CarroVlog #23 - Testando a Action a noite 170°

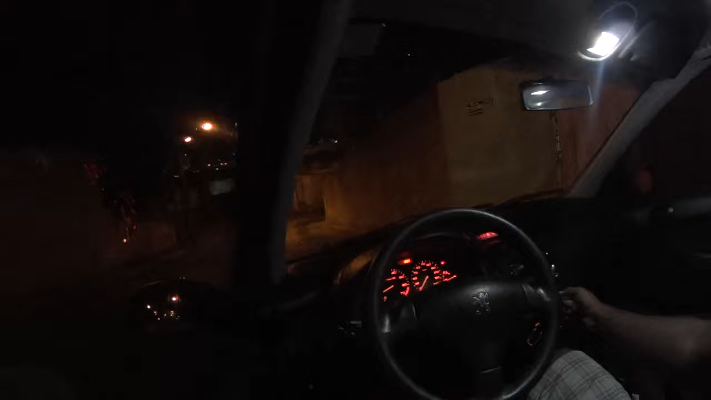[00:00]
E aí pessoal, hoje estamos aqui na gravação noturnica, como diz o tizão, rolê noturnico. Vamos ali agora, no bairro Aparecido, buscar minha mãe. Vocês acompanham a gente aí. Uma coisa que eu queria testar com essa câmera, era os vídeos à noite.
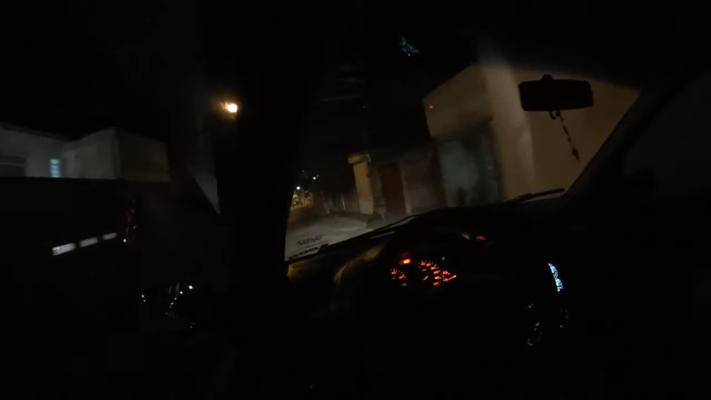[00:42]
Avenida Bernardo Vasconcelos aqui. Livre. Vamos lá.
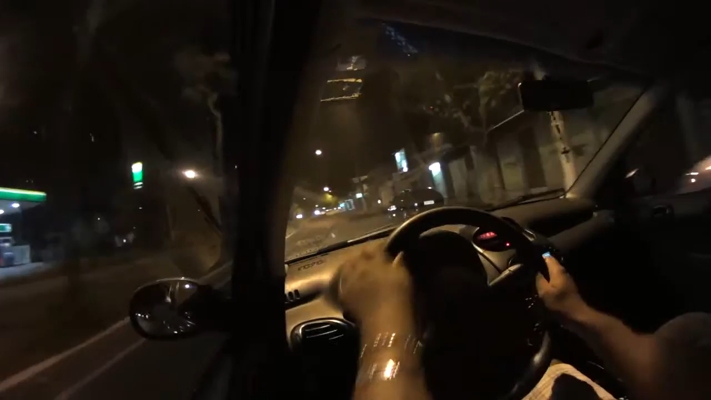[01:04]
Vamos testar a qualidade da câmera à noite, coisa que eu não tinha testado antes.
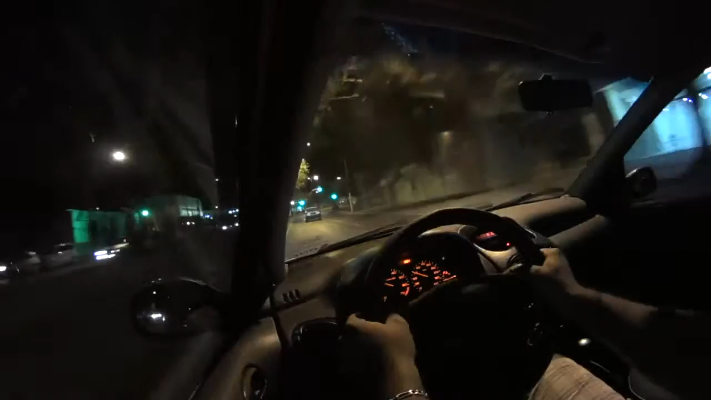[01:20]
Ei, Fiat Tipo.
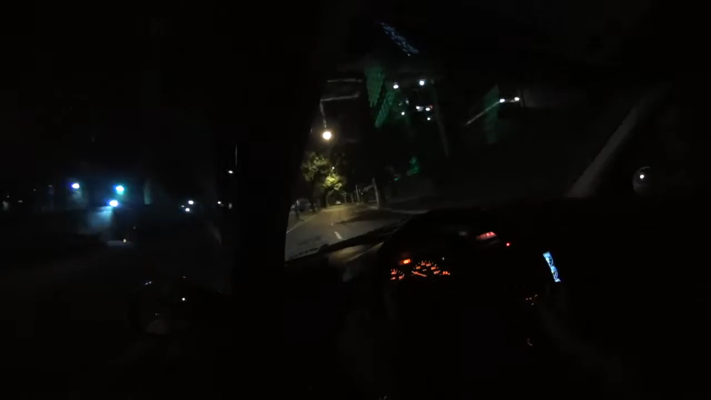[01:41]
Aqui tem a construção da Localiza, tá? Acho que vai ser a central nacional deles. O verde é imenso, deve ter uns 20, 30 andares. Aqui agora a gente está no acesso ao bairro Aparecido, Avenida Médico Vespúcio. Vamos passar debaixo da trincheira aqui agora. Acima da trincheira fica a Avenida Antônio Carlos, sentido Pampulho e também sentido Centro.